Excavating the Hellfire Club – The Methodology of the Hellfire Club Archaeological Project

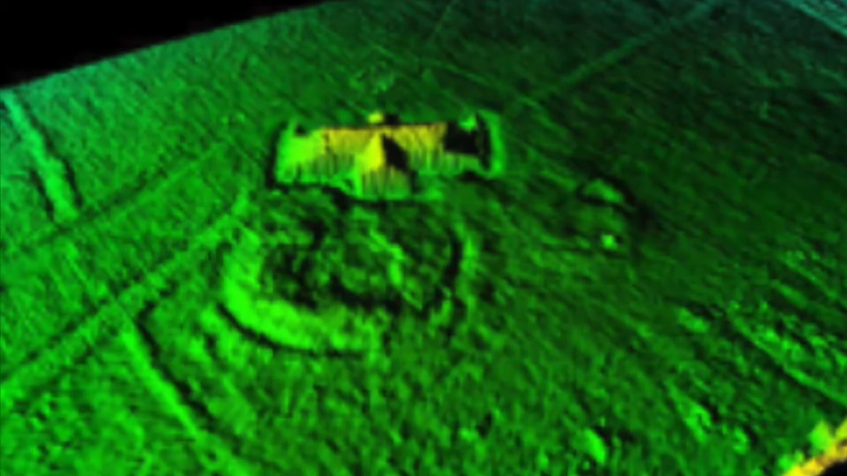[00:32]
LIDAR and a number of other techniques to help to understand this monument.